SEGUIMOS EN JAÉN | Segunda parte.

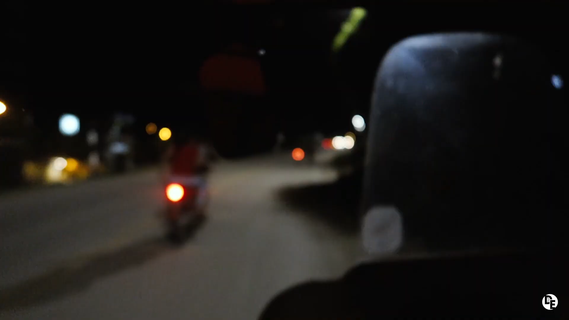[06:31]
Vamos a ir desde la salida de Jaén hacia la entrada.